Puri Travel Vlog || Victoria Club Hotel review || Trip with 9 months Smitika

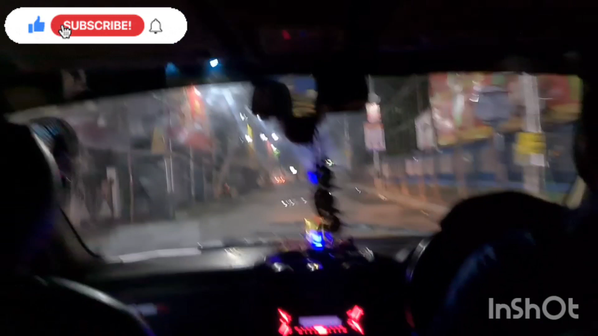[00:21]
সকাল 4:30 নাগাদ আমরা 5 জন স্টার্ট করি এয়ারপোর্টের উদ্দেশ্যে, পৌঁছে যাই 5:15 নাগাদ।